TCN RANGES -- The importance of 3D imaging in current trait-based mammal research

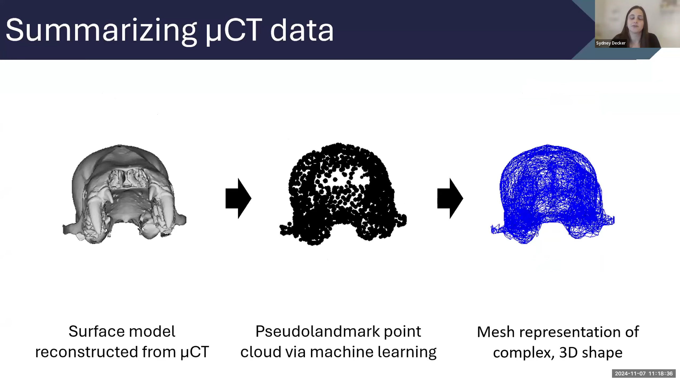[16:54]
which is then applied across specimens in the dataset to create a simplified surface mesh representation of these complex 3D structures. This framework would essentially allow us to turn
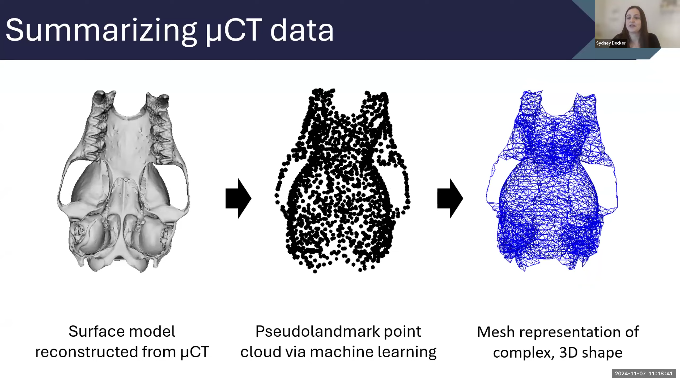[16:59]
millions of years of complex morphological evolution into some fairly simple math, which I think is pretty neat.